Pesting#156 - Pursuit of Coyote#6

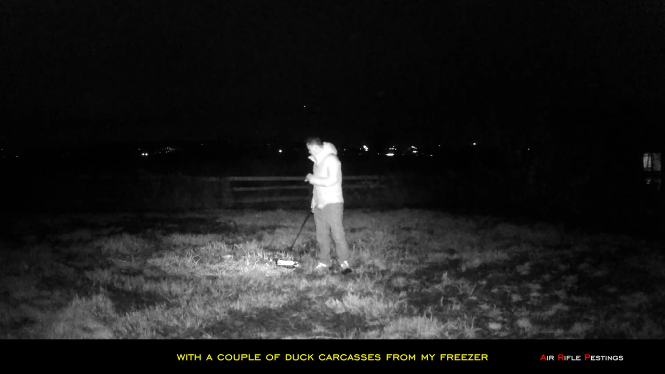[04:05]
And there are a couple of dead ducks that I had in my freezer. So hopefully the coyote would show up and feed on them.
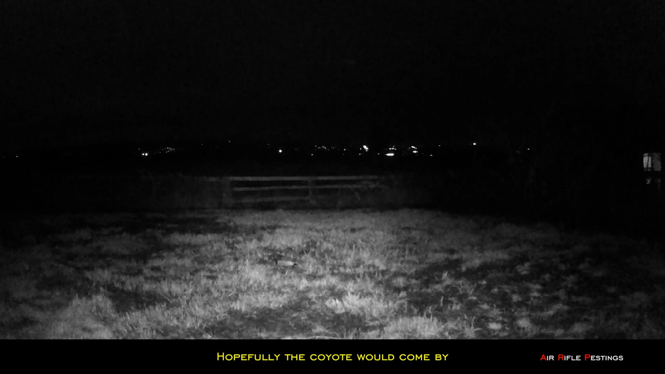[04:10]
As you can see here at 4.27, one coyote showed up.
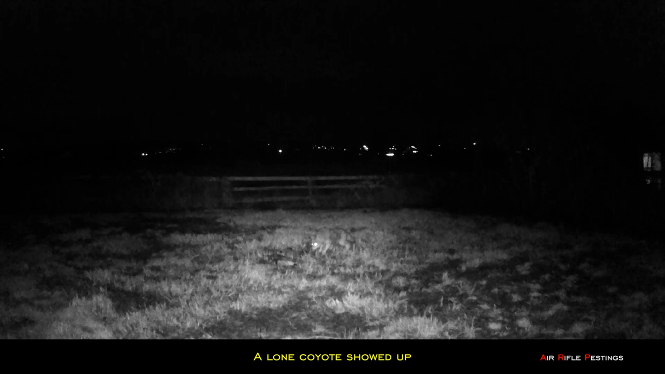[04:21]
He quickly took one duck and fled the area.
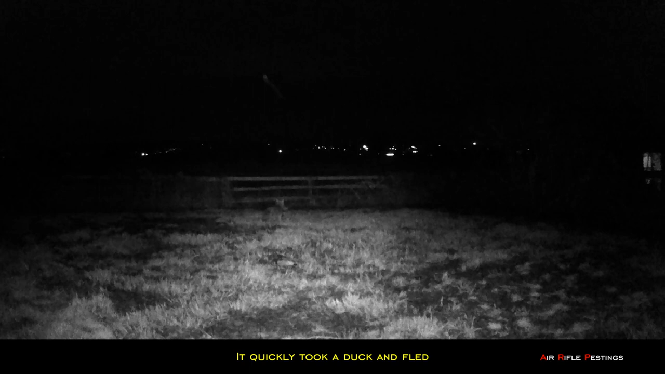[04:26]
I guess the den was pretty close by. 35 minutes later at about 5.03 AM, the same coyote returned and it took a rat. So I was surprised that he didn't take off right away and he just stood on the side there for no reason.
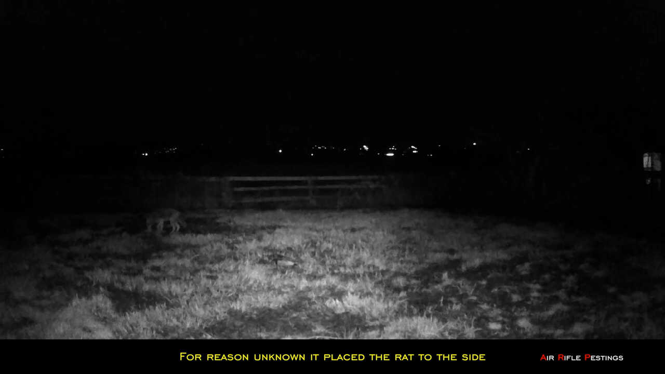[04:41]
But later on he came back and took that rat. You can see he was just looking around, probably just smelling and trying to find the scents. There were more coyotes in the area as I hear them howling all the time.
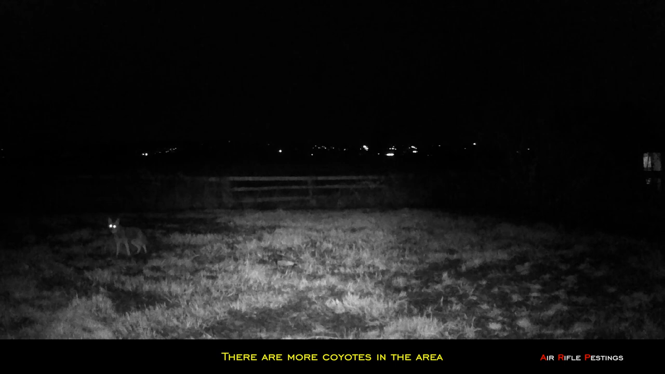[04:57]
But this was the only one that hang out this night.
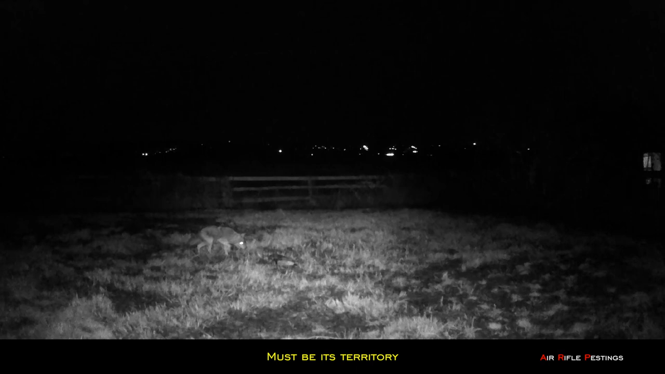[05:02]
Maybe this was some territory. You can see he tried to grab another duck and took off. Again he paused and hung around for a little bit.
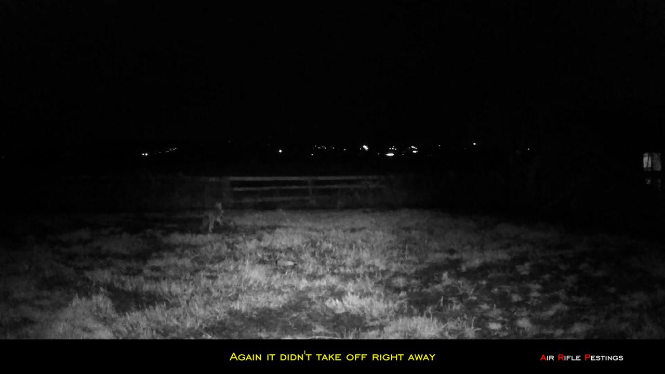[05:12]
And then later he was gone. And looks like he took one of the rats and went back to the den. And maybe feeding it's young or something. Four minutes later at about 5.09 AM, it came back as the trial cam captured the footage. So my guess is the den is definitely close by within two minutes away.
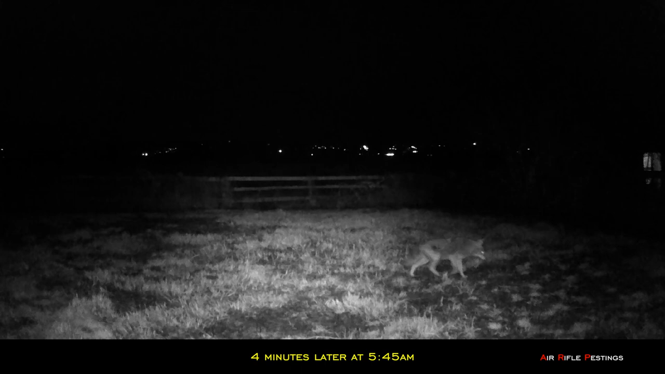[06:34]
This one is a lot closer to the camera. So he was still looking for free food.
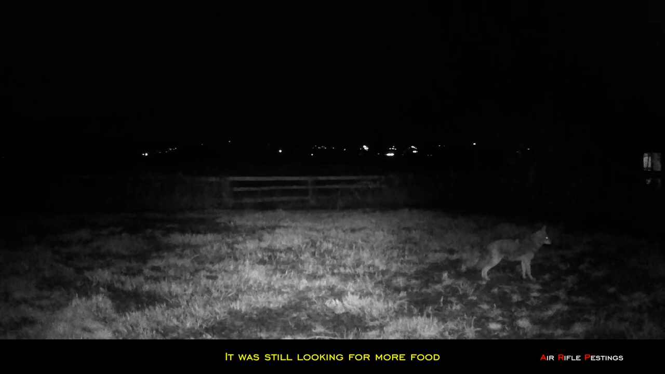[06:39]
Definitely was hanging around here for about an hour and 25 minutes. So this was the next morning at about the same time. The same coyote came back looking for more food. So this is definitely great information gathered from a trial cam. Just knowing the time frame. So my plan is to start the hunt on Friday night.
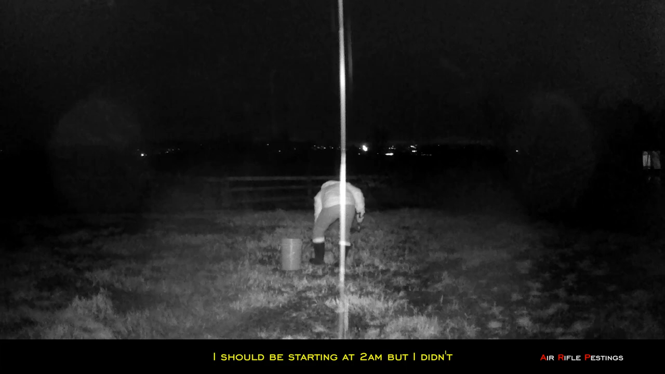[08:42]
Probably a mistake because I had to wait 4 hours before my first sighting.
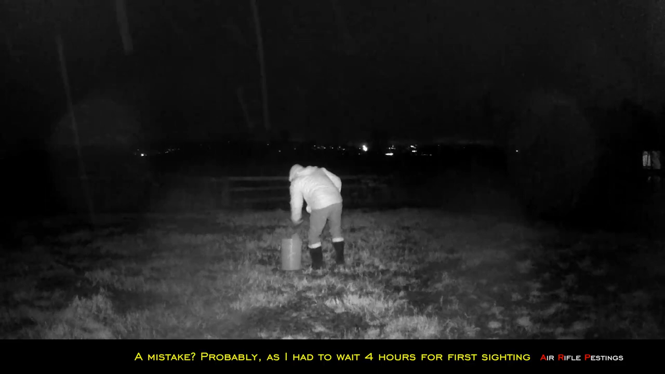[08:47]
Here I used a steel rod to pin down the second rabbit.
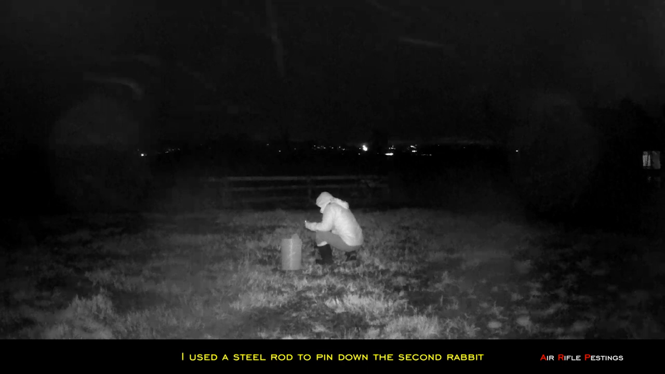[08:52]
Hoping that the coyote will pause and stay on the spot longer. Great planning right? However, things didn't go according to plan.
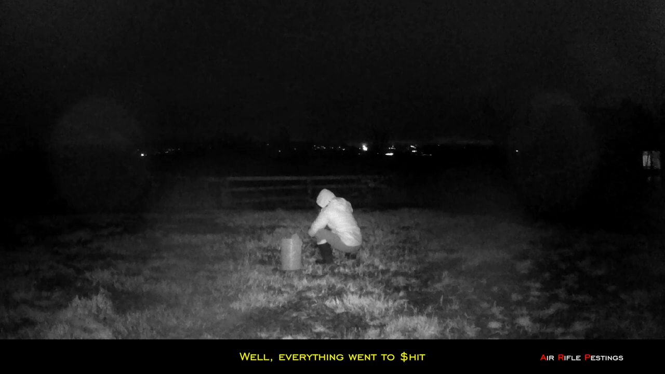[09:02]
After 4 hours of waiting in the cold, everything I had planned did not come into play.
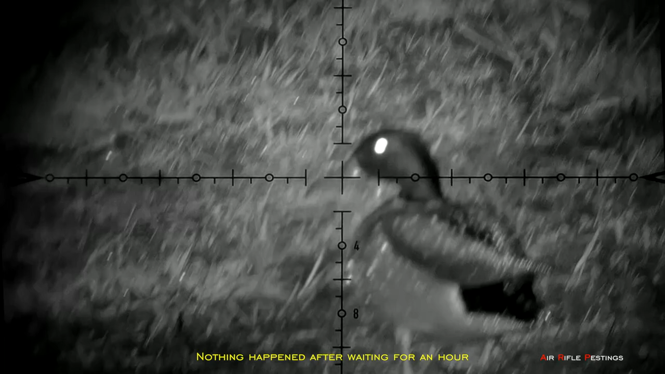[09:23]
Nothing happened after an hour of sitting in the dark. But I spotted 2 ducks walking in the field.
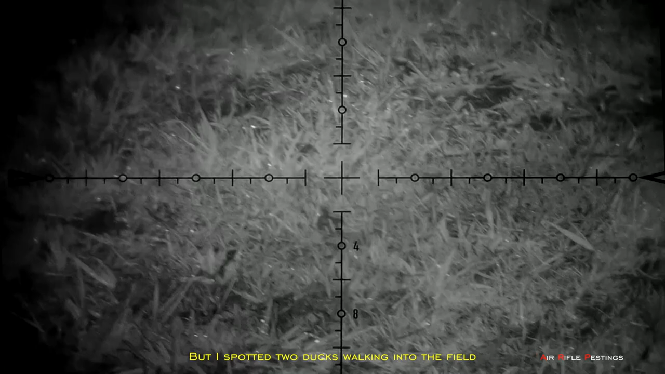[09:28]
So I decided to just film them and watch what they do.
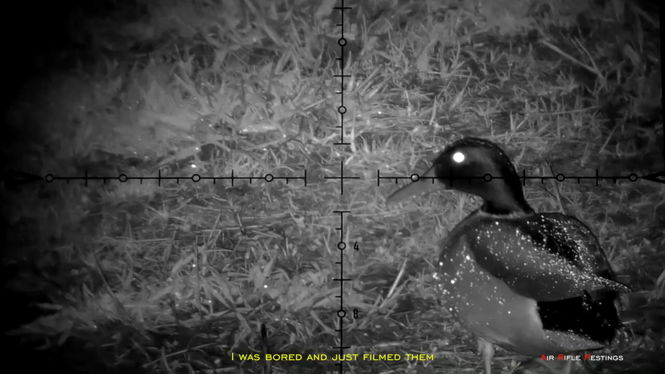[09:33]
These ducks were off limit. It's very hard to spot any target in the dark like this.
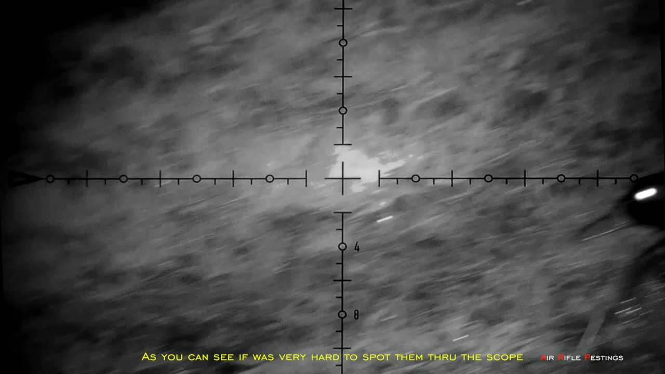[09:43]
You can see pretty raindrops on the back of the ducks. So the ducks would serve as my live decoy.
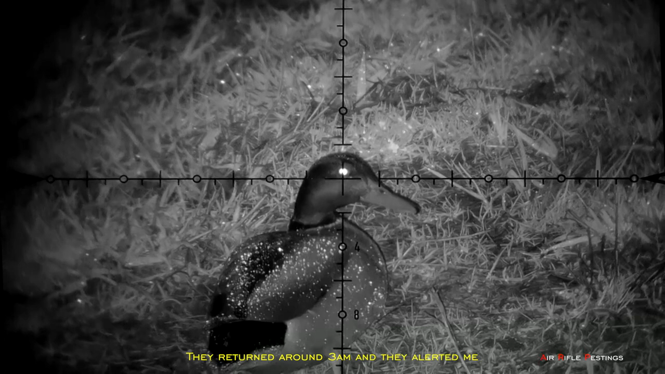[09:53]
They did return about 3 o'clock and they did alert me when a coyote was trying to pounce on them. They flew away and they were unharmed.